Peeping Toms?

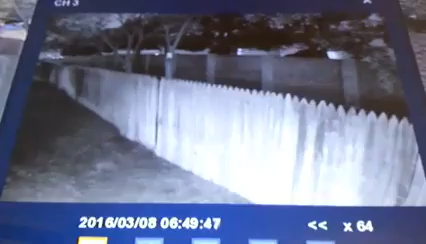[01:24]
It's the ones that come in and spend the night or they show up and they don't unload freight and all this. Okay. I think we skipped it there. I think I missed it. There we go. Did you see it? Okay. Let's back that up.
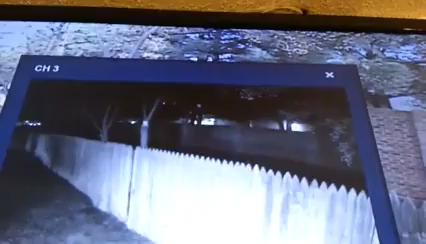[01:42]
Okay. That's a forklift. You can see the forklift out there at 546. Okay. I got the talking. Yeah. Forklift running, forklift running. And right now the Home Depot door is open. Okay. 612, 630. Boom. Truck shows up. Home Depot door shuts. Forklift goes away. And it's at 640. So 630 is when this truck shows up and that's when all the unloading stops.
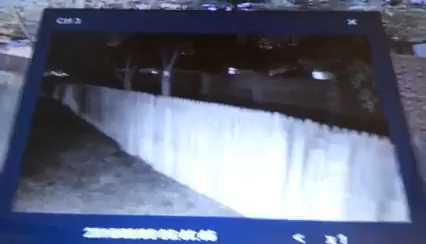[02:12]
Now let me pan around. And here's my window.